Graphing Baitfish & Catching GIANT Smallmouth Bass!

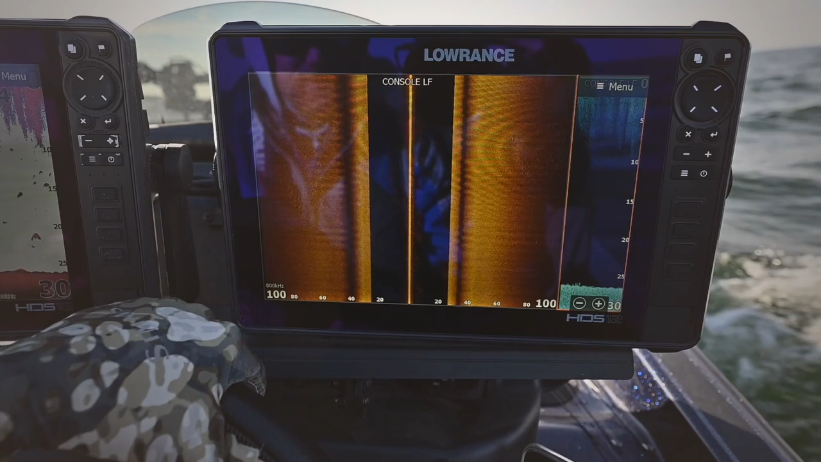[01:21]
And if I can find some bait, then I know that I'll should be able to find some smallmouth bass in the jet right here.
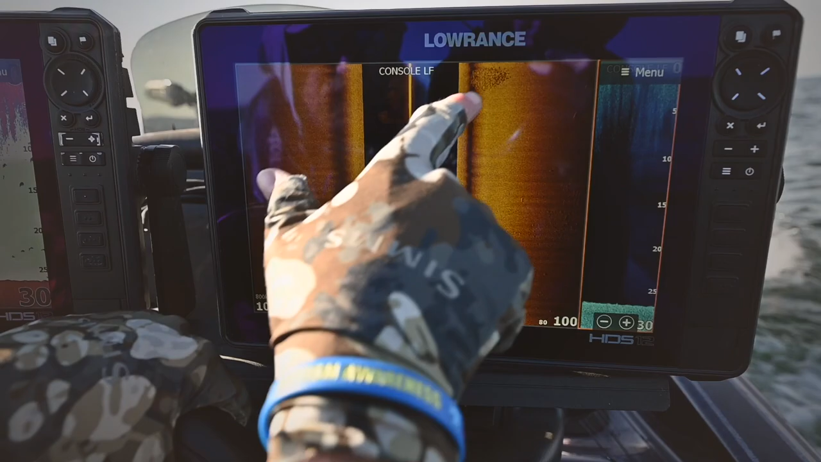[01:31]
You got a bait ball right here. If I swing this around, that's awesome.
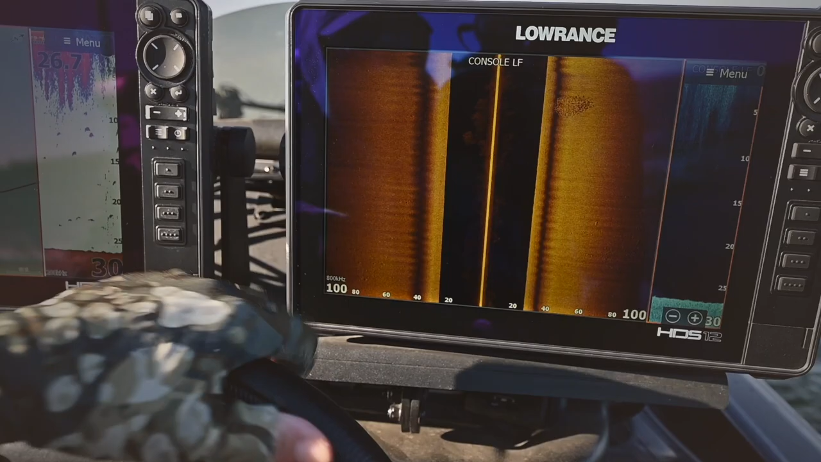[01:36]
That's a nice size bait ball. Let's see if I can swing that around and find them underneath the boat.
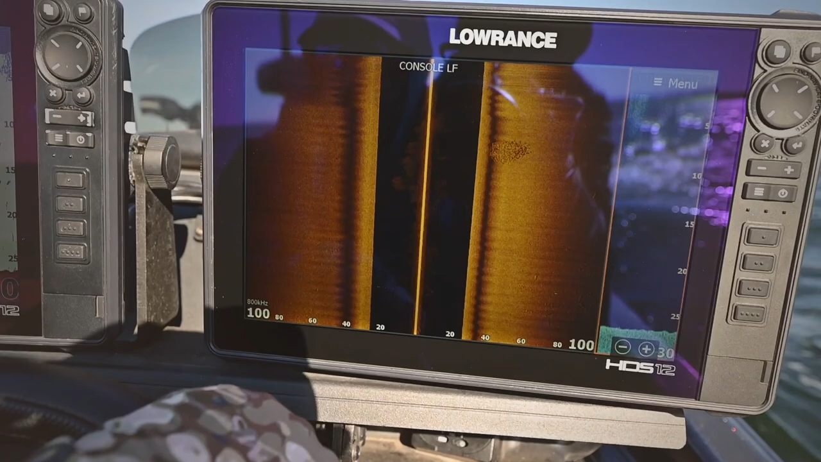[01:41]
Oh, there it is, right here.
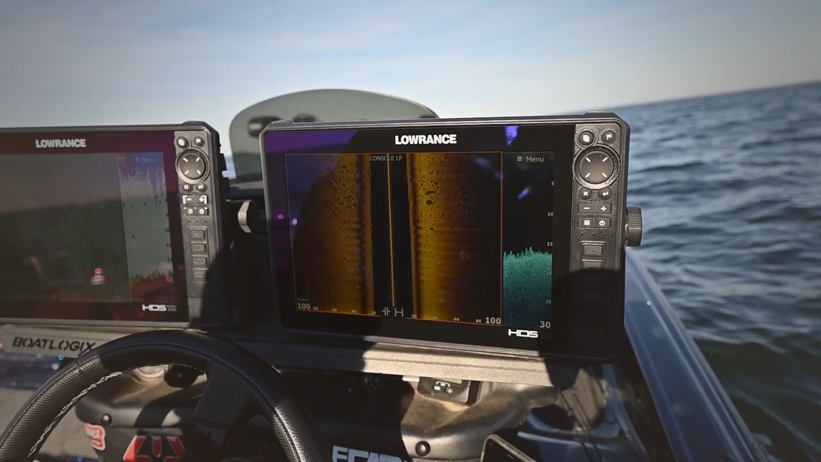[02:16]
I got ditches running through. I got bigger rocks. It doesn't, you know, you got different sized rocks.
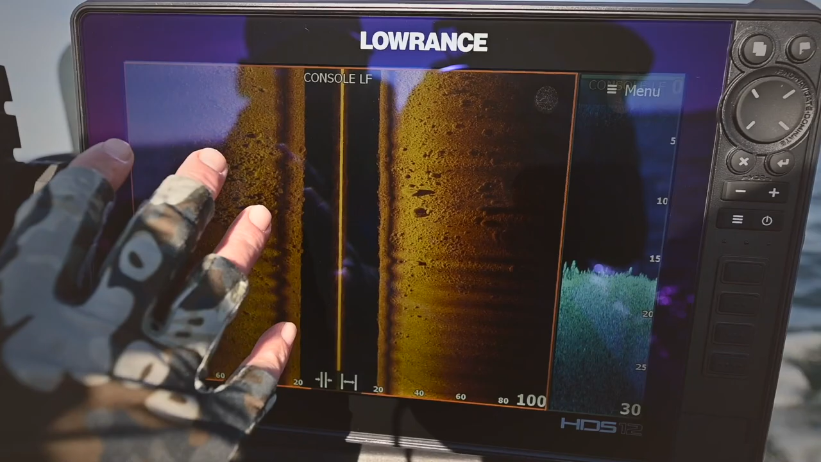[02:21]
There's a lot going here.
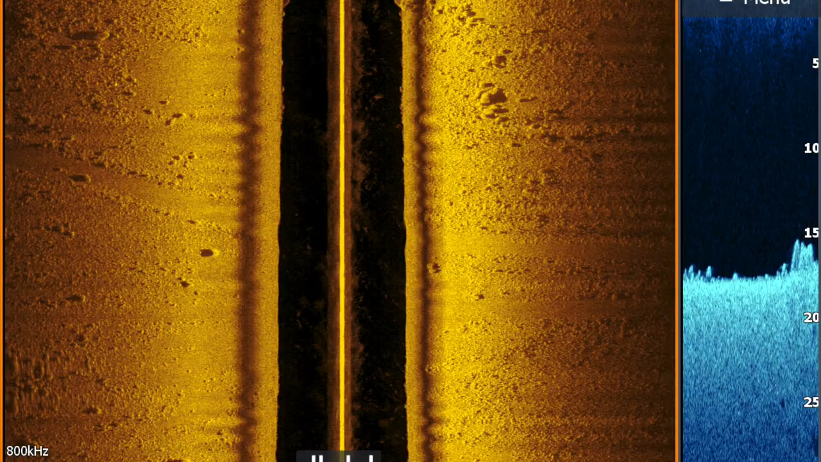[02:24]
This looks like an ideal spot for there to be a school. I'm gonna save a waypoint here and we're gonna get to it.
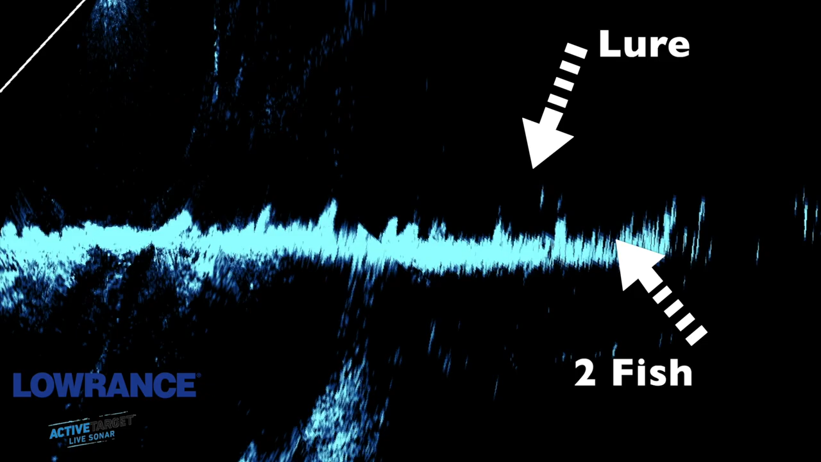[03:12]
I got him. Oh, that was sweet. I watched that go down.